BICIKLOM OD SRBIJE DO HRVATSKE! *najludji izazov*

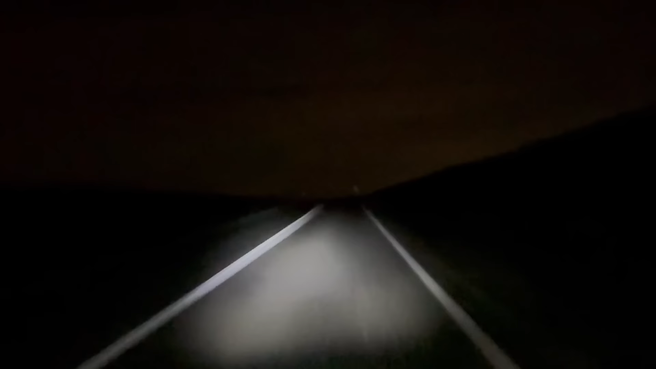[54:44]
Uglavnom, ne znam, ono put je, brate, iskreno malo jeziv. Zato što, mislim, nije ni strašno kao, ali opet smor, brate. Proleću mi auto, ono 120 pored. Ali dobro, imam iza svetla. Tako da vide me i napred, Evo neke fabrike, ovo ono, GG.
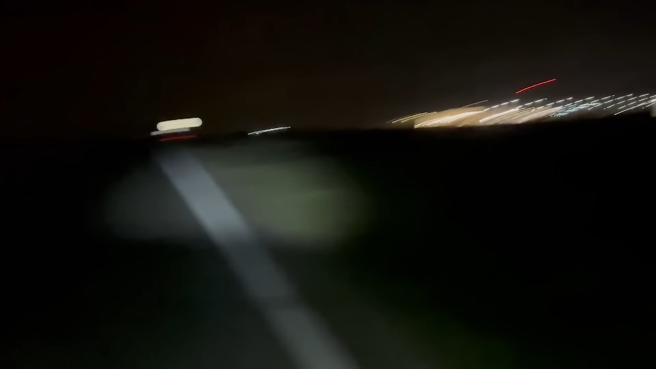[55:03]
Ovaj, imamo ljudi još neki 10 km, jebemo led. Javljam se uskoro.